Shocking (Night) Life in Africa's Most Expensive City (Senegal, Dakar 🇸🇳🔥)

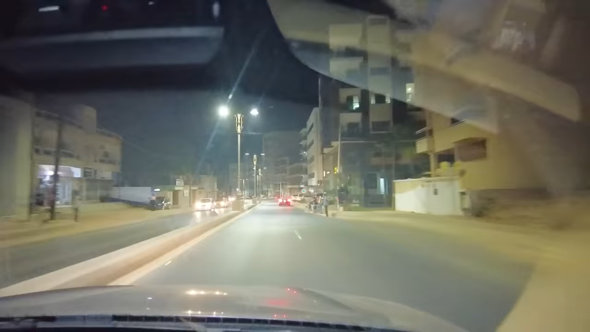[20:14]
हाँ तो देख लो भाई, रात के 12 बज रहे हैं, रोड वगैरह काफी खाली हो चुकी है, बट मैंने देखा यहाँ पे सारी रोड्स वगैरह एकदम डेवलप्ड है, एकदम एकदम पूरी बनी हुई है।
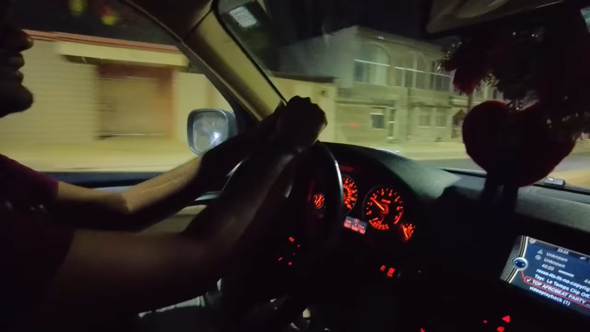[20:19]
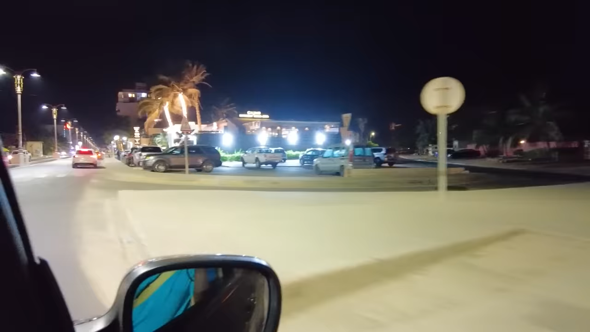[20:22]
तो भाई यहाँ पर दकार में कसिनो भी है, ये देखो इस सामने कसिनो आ गया, पूरी रात खुला रहता है 24 आवर। काफी वाइब्रेंट नाइट लाइफ है यार यहाँ पे, ये देखो कसिनो,
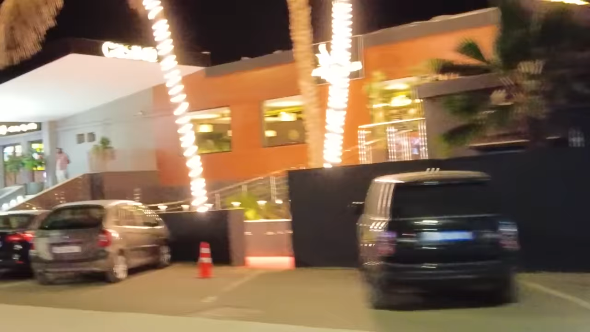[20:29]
कसिनो कैप वर्ड लिखा हुआ है यहाँ पे।
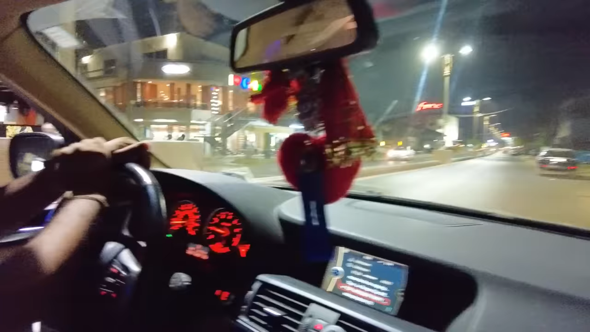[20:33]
अच्छा, इस एरिया में काफी सारे नाइट क्लब भरे हुए हैं पूरे रोड पे।
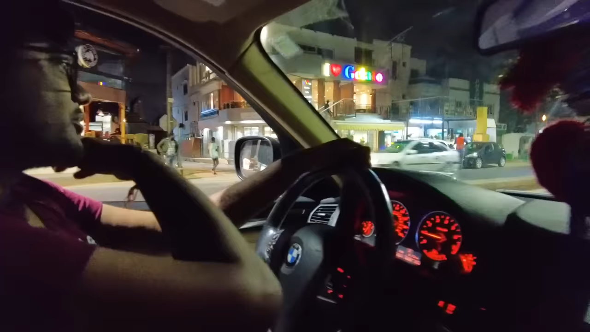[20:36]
देखो यहाँ लाइन से यहाँ पे नाइट क्लब है, एक ये सामने है, कई सारे यहाँ पे जहाँ लाखों लाइट दिख रही है सारे ये नाइट क्लब ही हैं।
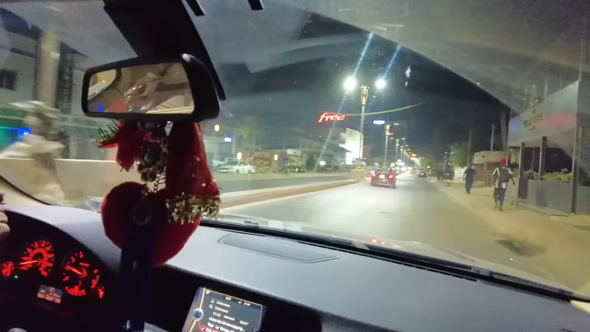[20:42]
मंडे के हिसाब से आज का ये कई सारे बंद हो गए। अच्छा, काफी बंद भी है आज? हाँ, ये दो है।
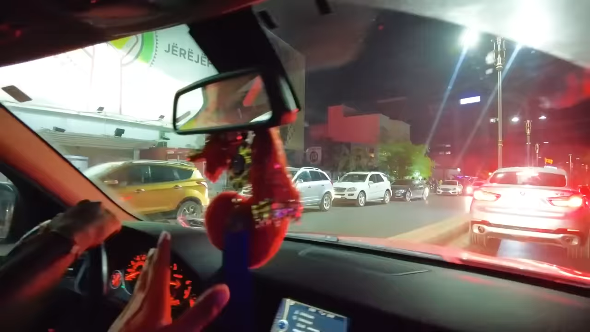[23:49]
अच्छा, यहाँ पर लाइन से हर तरफ क्लब ही क्लब है,
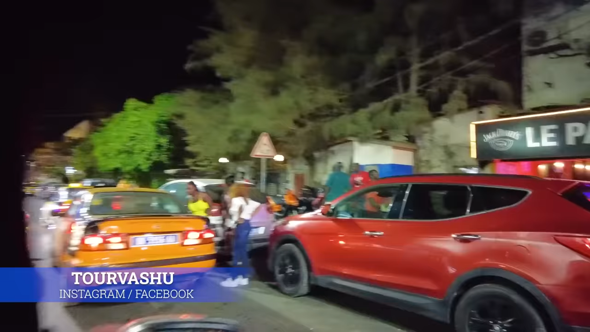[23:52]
हर तरफ लाइन से गाड़ियाँ खड़ी हैं रात में 2 बजे 3 बजे, देख सकते हो। और ये सुबह ये जो पार्टी चल रही है, सुबह कब तक चलेंगी ये? सुबह 5 बजे तक। 5 बजे तक? हाँ।